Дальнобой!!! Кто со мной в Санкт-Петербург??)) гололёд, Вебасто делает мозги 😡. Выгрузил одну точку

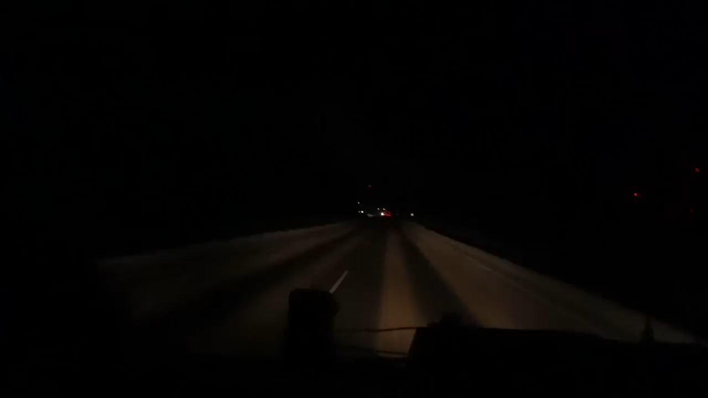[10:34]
однако же он кто-то стоит а ничего все бля отсюда со стоянки выехали еще придется часик тут по вымораживать е-мое но я надеялся что здесь натуре никого нету а хрень на это вот видите все это уже включил левый пас масс тут и сюды вот это лезет заднюю передачу включил да да
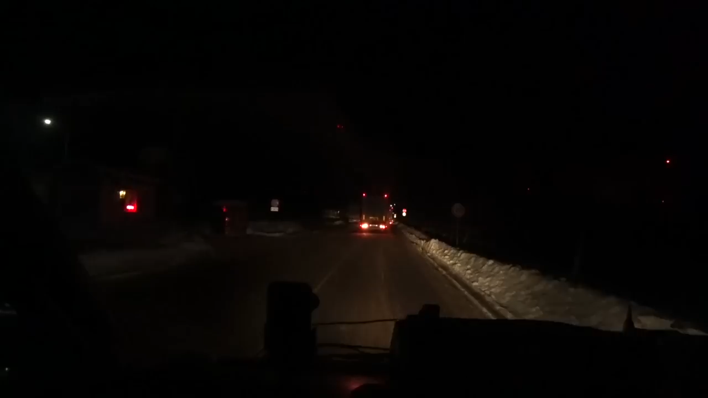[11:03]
это этот калининграде кстати у которой меня обгонял который кричал пацаны дайте зеленые у меня там орит время заканчивается какое время у него где заканчивалось хрен его знает поедет объезжать а так понял все равно там . поехала кого-то обижать этот поехал обижать я ну можно слышу никого нету вот эта тачка стоит пойду я оформляться значит
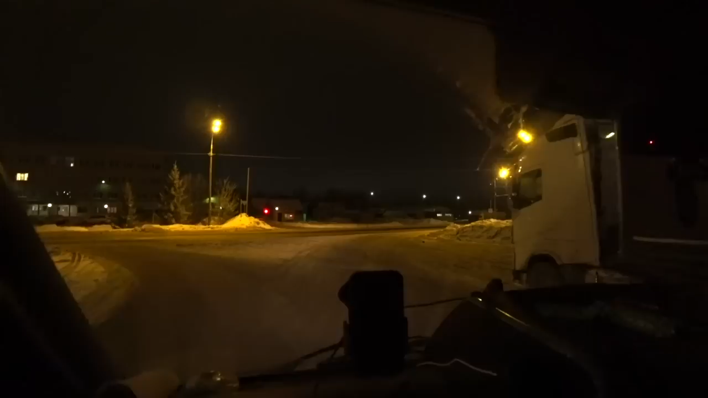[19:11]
бан тут нечто спит стоит думает правильно чё на стоянке дорого 270 рублей моя машина стоит сколько фура я не знаю мне кажется фура еще дороже но кто вообще платить не хочет вот парни ночует возле магнита и пятерочки не знаю мне кажется это такое себе удовольствие тут возле магнита пятерочки чем все ладненько потиху-потиху раскручиваемся и поехали
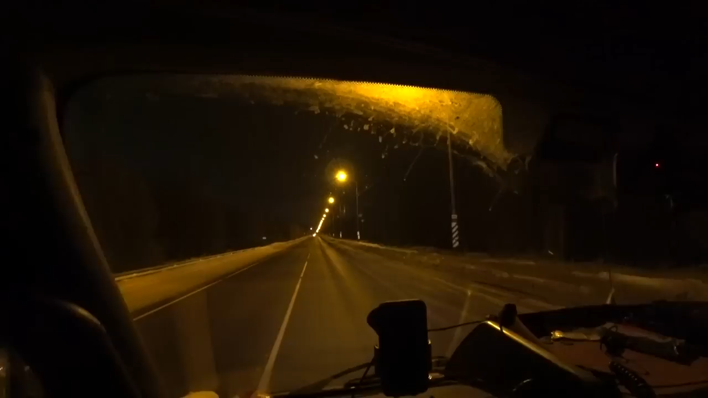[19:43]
доедем до пскова до острова может еще покричим что-нибудь вдруг кто-нибудь что-нибудь нам продаст было бы неплохо 2 литров 200 можем брать у нас еще хватает места так что как-то вот так в общем потиху поехали о думаю что так прохладно в окна были открыты и около маны он же рассвет наступает он видите чуть-чуть начинает голубеть голубеть небо